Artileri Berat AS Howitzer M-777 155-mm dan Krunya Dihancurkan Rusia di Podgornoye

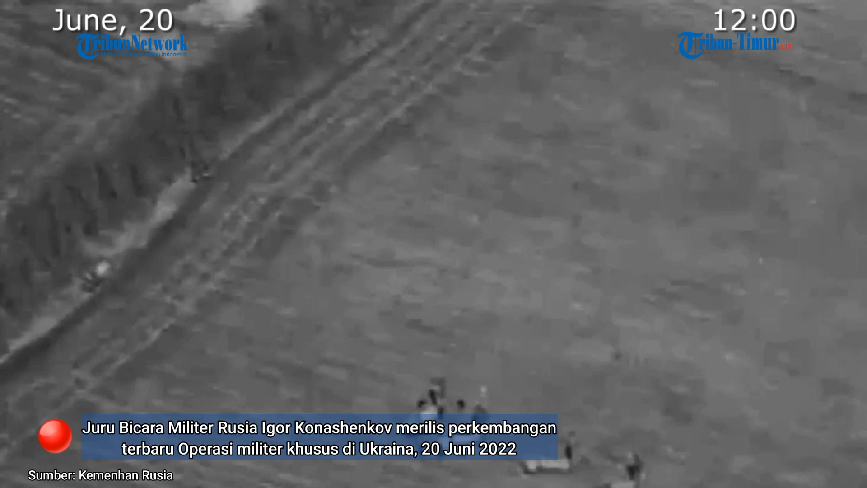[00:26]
Curu bicara militer Rusia Igor Konasenkov menyebut rudal presisi tinggi
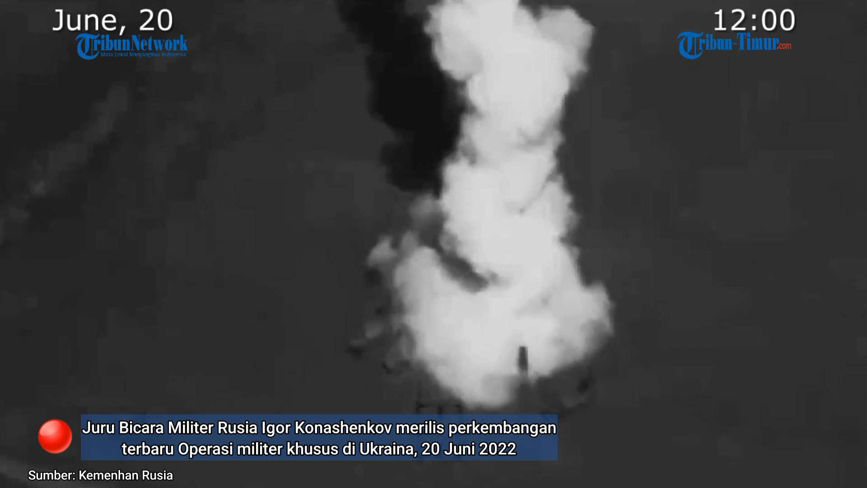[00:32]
Onyx yang diluncurkan sistem rudal Pantai Bastion menyerang lapangan terbang Arsis di wilayah Odessa.
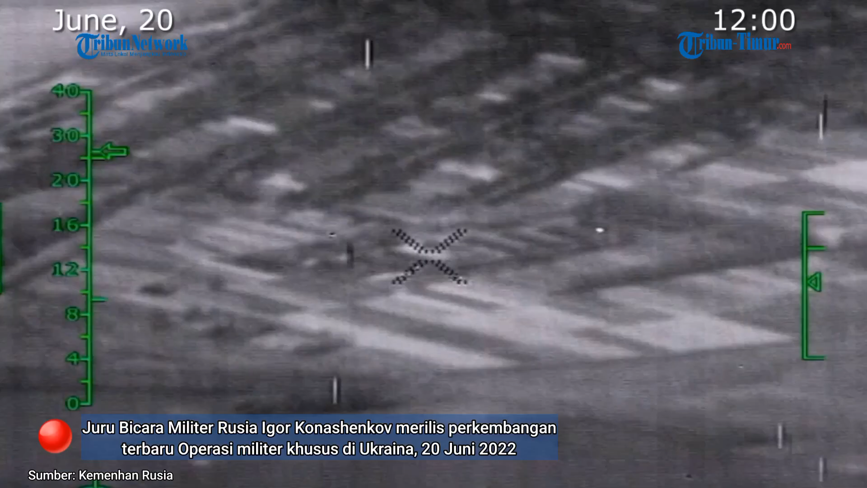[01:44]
jalur peluncuran sistem peluncuran roket Gandabuk M1 di dekat Seves,